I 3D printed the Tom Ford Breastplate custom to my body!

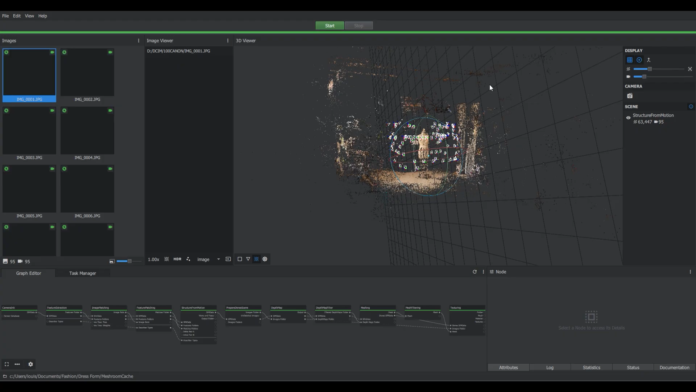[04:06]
Now that the mesh has finished calculating we end up with this monstrosity.
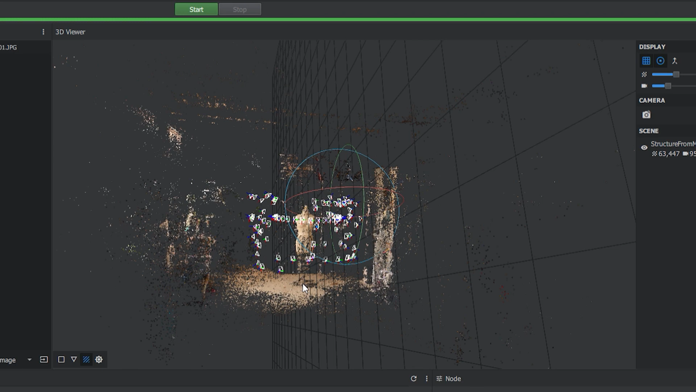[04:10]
As you can see it picked up a lot of points from the surrounding room.
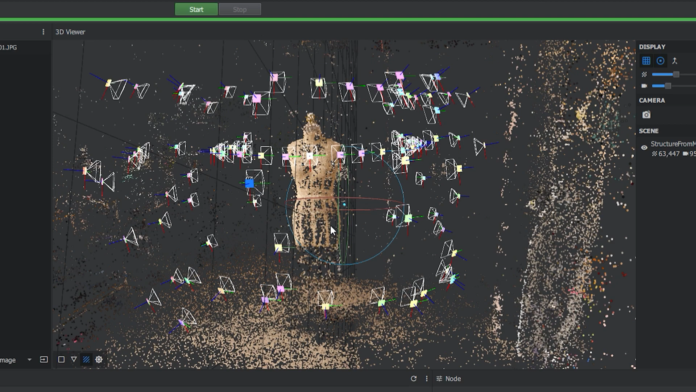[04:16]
This is gonna need a lot of cleanup in Blender.
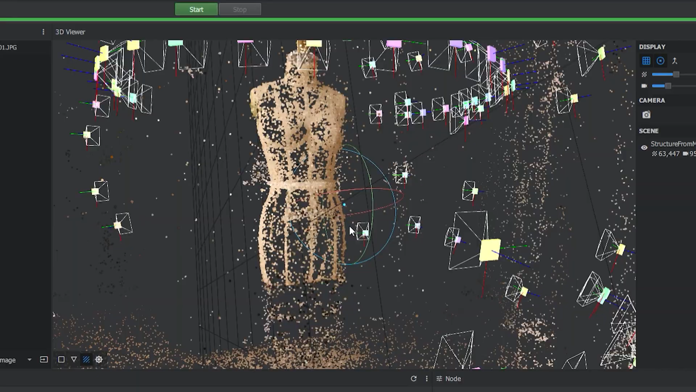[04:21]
But if we zoom in on the mannequin itself it does look pretty good.
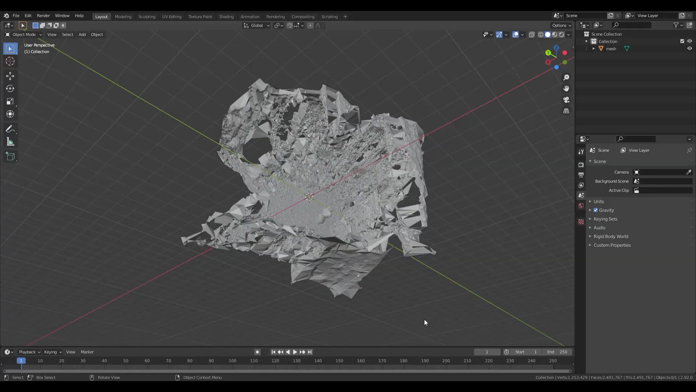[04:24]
I was really surprised at how much of the room was captured.
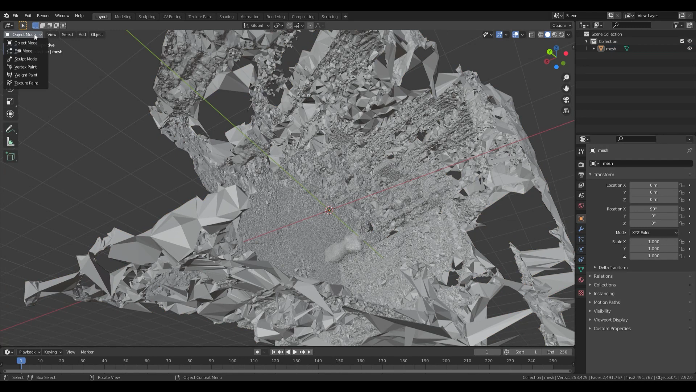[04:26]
First thing I'm going to do is delete the mesh of the room so that I'm left with the dress form.
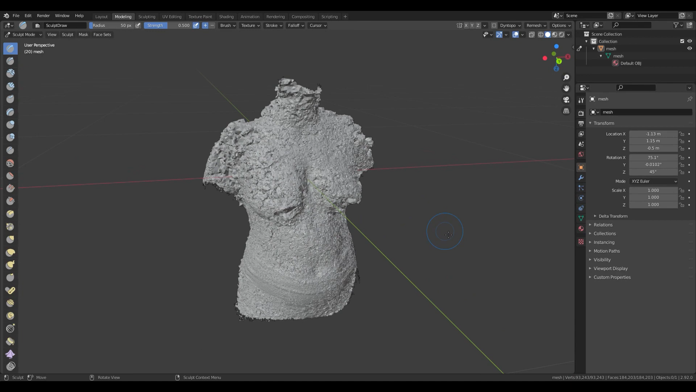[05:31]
I mentioned that harsh shadows weren't good for scanning and since I have a larger cup size than my mannequin my lower breast tissue created shadows on my abdomen that were really difficult to scan.